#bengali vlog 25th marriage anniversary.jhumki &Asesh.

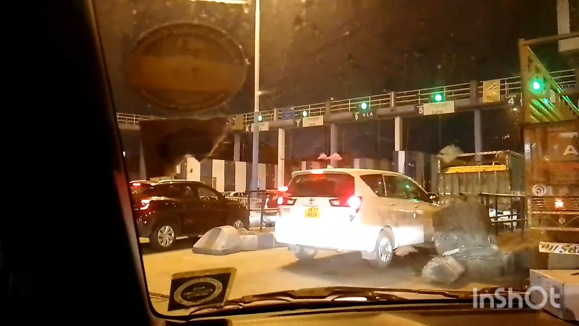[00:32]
হ্যাঁ, আমি যেহেতু হাওড়া থেকে যাচ্ছি, সেহেতু আমাদের টোল প্লাজা তো ক্রস করতেই হবে।